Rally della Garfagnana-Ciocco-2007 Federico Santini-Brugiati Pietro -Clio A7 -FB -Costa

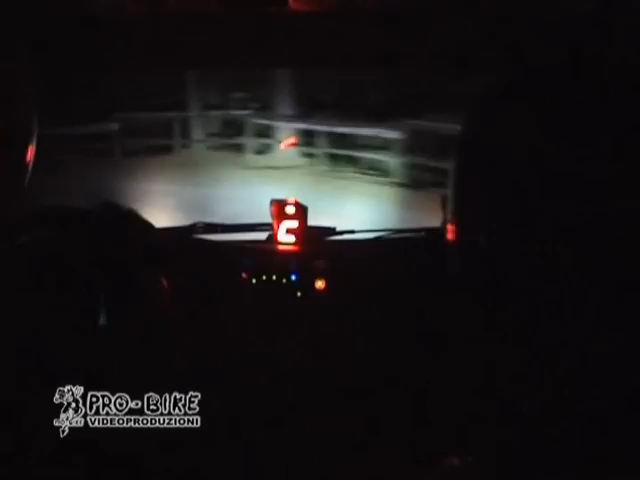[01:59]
Intornante destro leva. Apre. Per tornante sinistro, stai largo. 50. Tornante destro leva. E accenno sinistro. Vabbè, perfetto. Tornante sinistro dei cigni. Destra 4, diventa 2, attenzione scolletta, in sinistra 2 sconnessa,
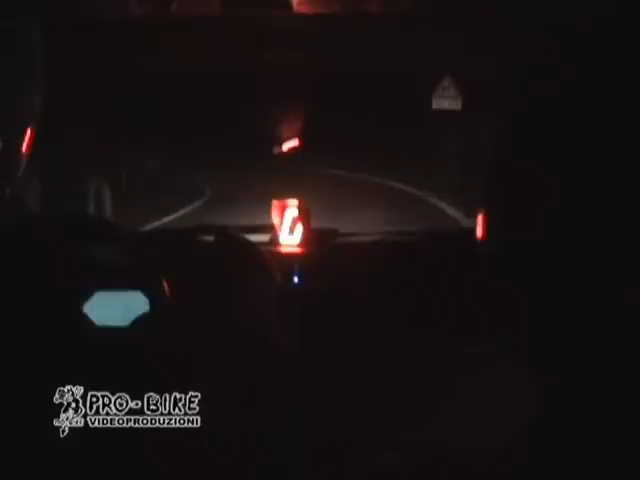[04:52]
Oh, qui si appanna tutto. E accendi la ventola lì, c'è cosa accendi? La ventola lì. Così, tanto 30. Ti dai fra mano? Sì, tranquillo. Sinistra 4 per tornante destro sale. Semaforo.
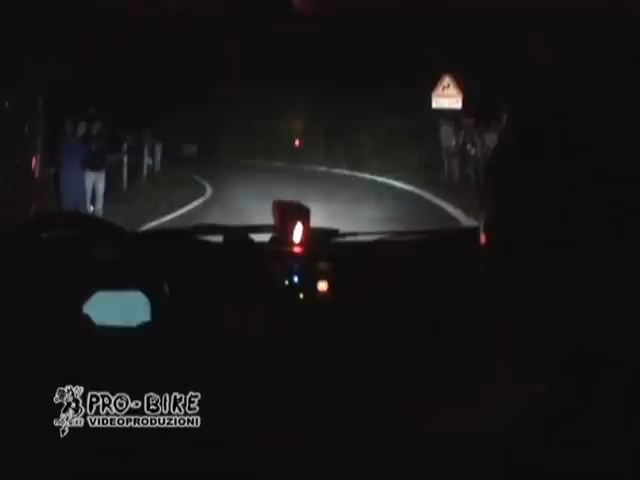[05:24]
Aspetta, eh. Ah, vai! Sinistra 4! Per tornante destro sale! In sinistra 3 veloce! Per destra 4 piena! Sinistra 4 piena! E al bidone, destra 4! E al rai, sinistra 4 apre! Per accenno sinistro lungo!